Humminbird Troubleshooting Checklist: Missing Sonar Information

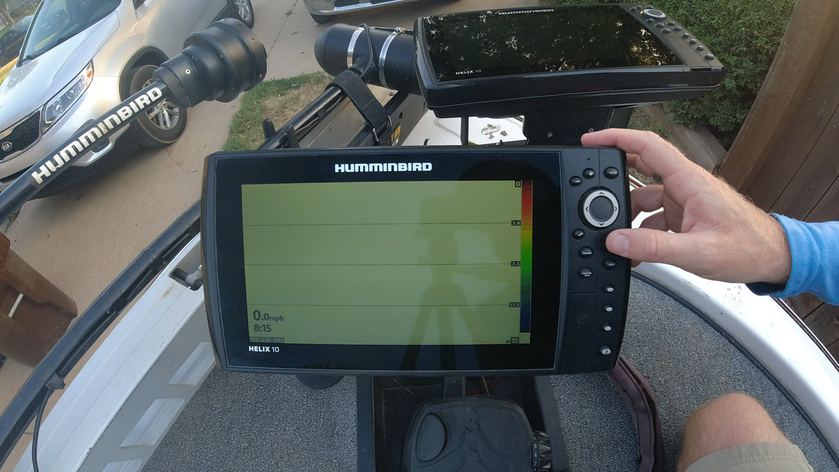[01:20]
On screen: speed 0.0 mph
They're thinking their unit is bad. Don't panic. Pull up your main menu. Hit that menu button twice and then go over to your sonar tab here.
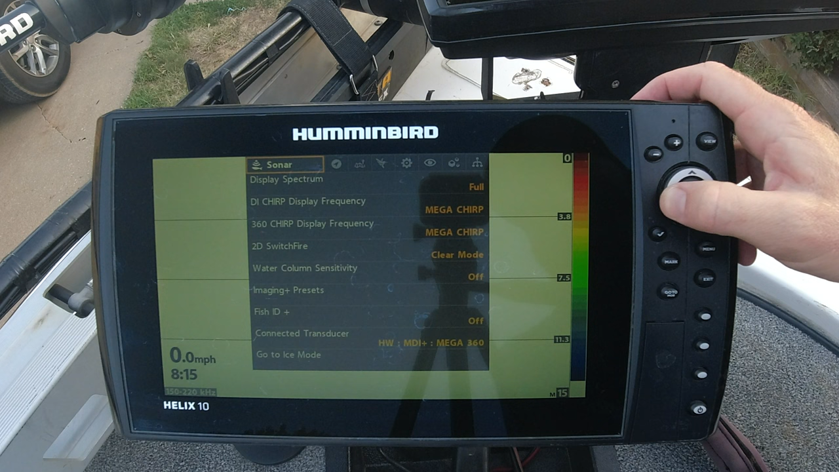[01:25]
On screen: speed 0.0 mph
And we want to scroll down to connected transducer.
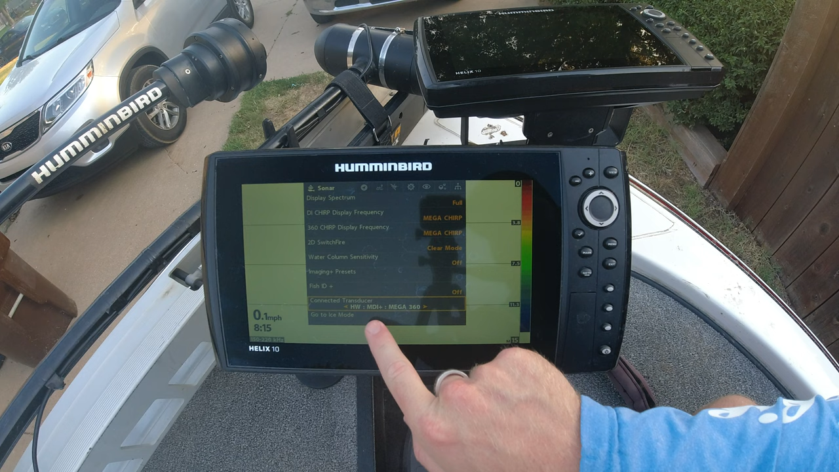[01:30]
On screen: speed 0.1 mph
Now in this scenario right here, you can see that I'm sourcing my high wide MDI plus transducer as well as my mega 360.
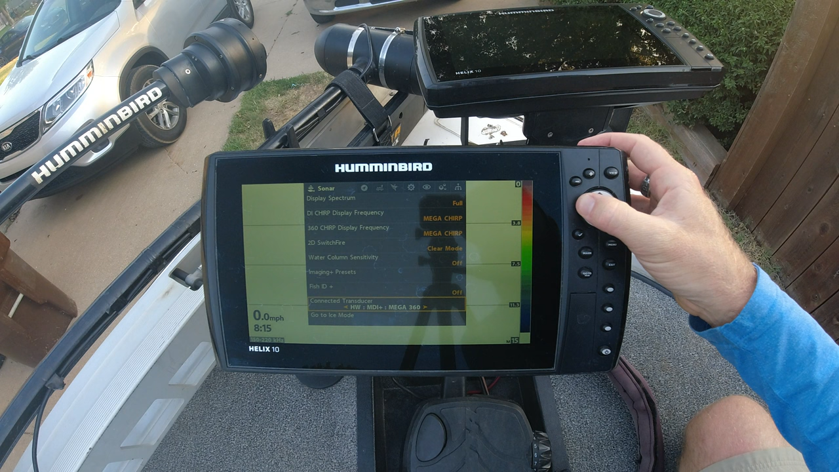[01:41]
This is important because if just mega 360 is showing, you see immediately I lose my sonar tab. I'll lose my down imaging tab as well.
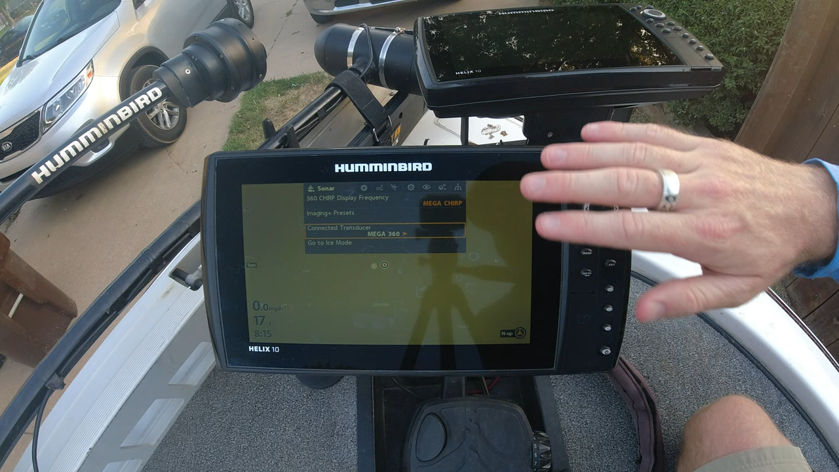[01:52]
On screen: speed 0.0 mph
And sometimes your units, I don't know what it is, but you just got to remember guys that we're dealing with computers here. And sometimes they just have a mind of their own. All you got to do is come over here and change it to the high wide MDI plus in addition to the mega 360 and that problem will go away. So that is definitely step number one.
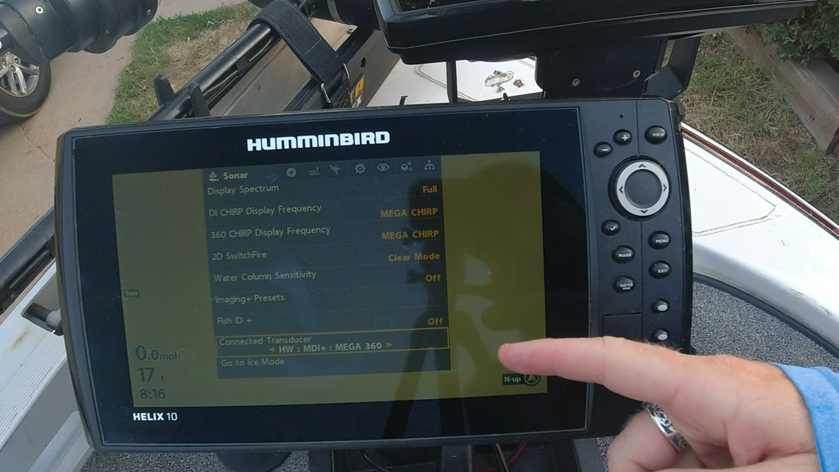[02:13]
On screen: speed 0.0 mph
A lot of the times your problem is going to be solved right here on the sonar screen. So just we'll recap that real quick.
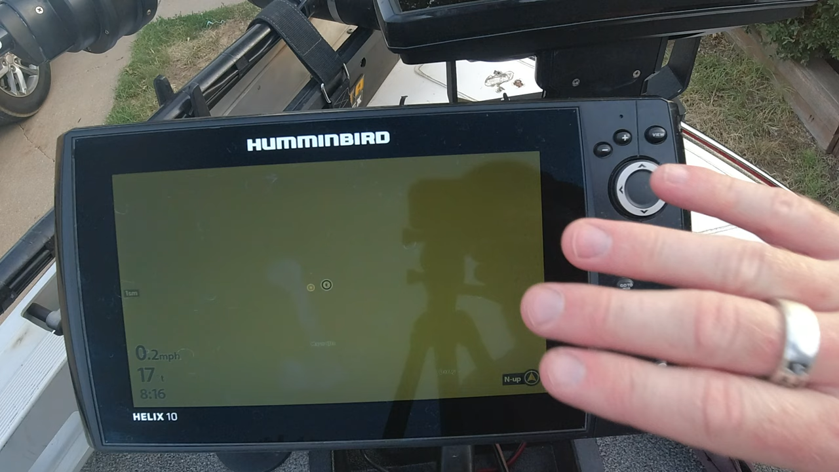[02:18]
You just go menu menu, sonar tab. Okay.
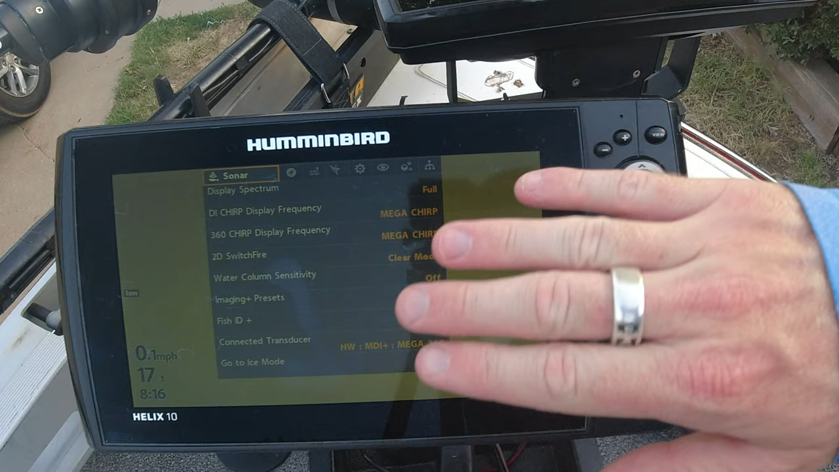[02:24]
May not start out there. Scroll all the way over. It's the one with the little fish symbol there. Go down to connected transducer. Make sure you have the correct transducer selected. You may have a different transducer here. You may not even have a mega 360. It's really irrelevant.
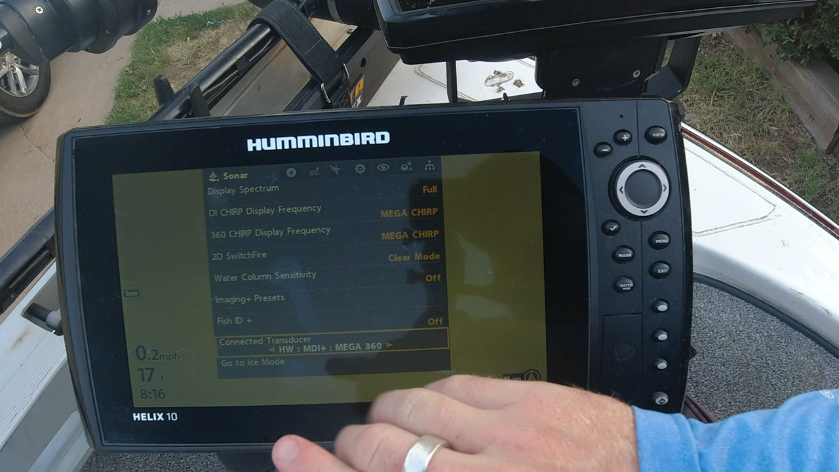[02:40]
You need to make sure that the correct transducer is selected. That is step number one. Okay guys, step number two. This is the second step that I will take. If step number one does not work, if I have the correct transducer selected and I'm still missing information, I want to go over here to my network tab.
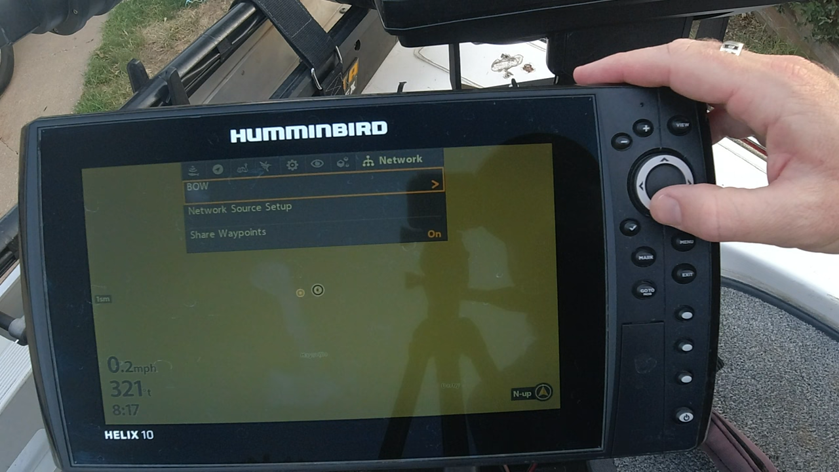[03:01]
Scroll down to network source. Setup and make sure you have the information source from the correct location. So if this unit is pulling over sonar information from this unit,
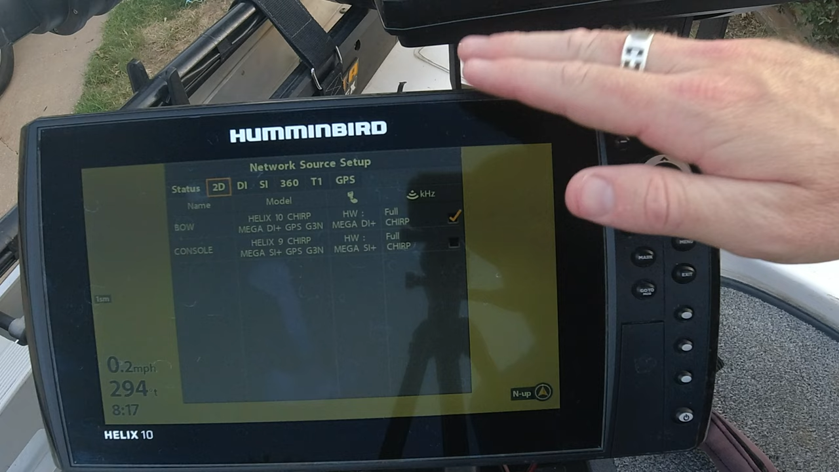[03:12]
we want to make sure that that's selected. So if you come down here and you have, you know, your 2D information is coming from another unit and that unit is off or whatever the case may be. Maybe that unit is just a chirp unit and it doesn't even have capabilities of running down imaging, but that's where you're trying to pull down imaging from.
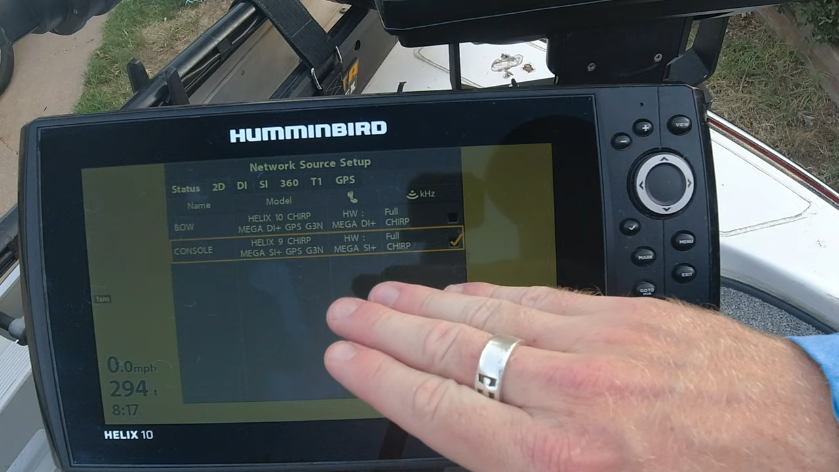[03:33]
It's not going to work. So make sure you have the correct source selected under your network source setup.
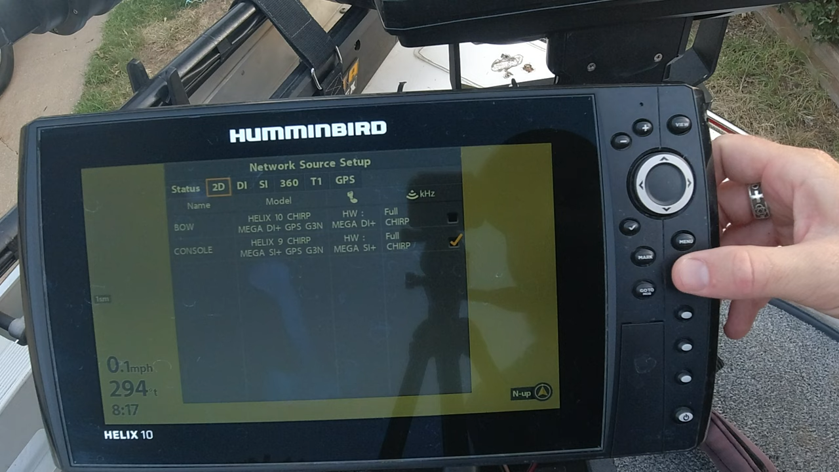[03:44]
So one more time here guys, we're going to pull up our main menu, menu, menu, go to our network tab, network source setup, and we're going to scroll through here and make sure we have the correct source selected.